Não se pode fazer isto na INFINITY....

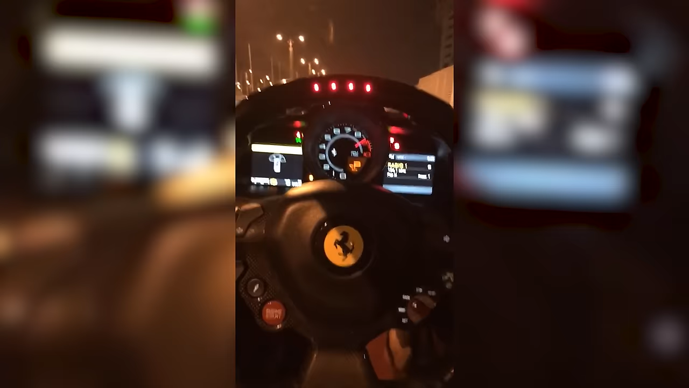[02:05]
E eu gosto muito desse efeito. Portanto, dá outro feeling. Parece mesmo que estão num race car, tipo, estão a acelerar e estão aqui as luzinhas.